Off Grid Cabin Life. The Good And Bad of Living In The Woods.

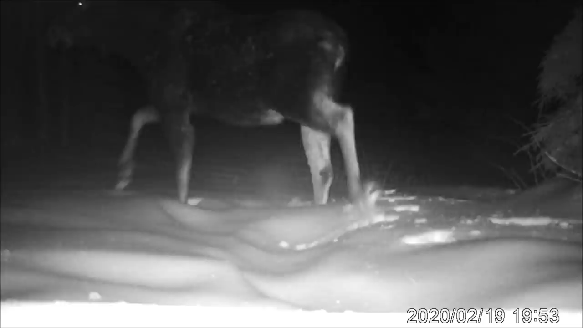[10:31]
And a snowshoe hare. Now, that's a critter that's been named appropriately. Those big feet keep them from sinking in the snow. And they can run across the top of fresh powder.
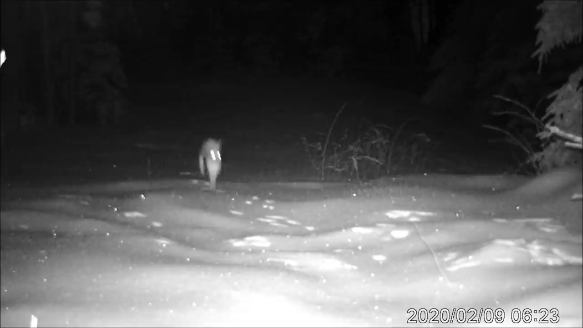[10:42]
You see what I mean? Well, I've come down out of the high country. Got all those cameras. I'm down in the valley now.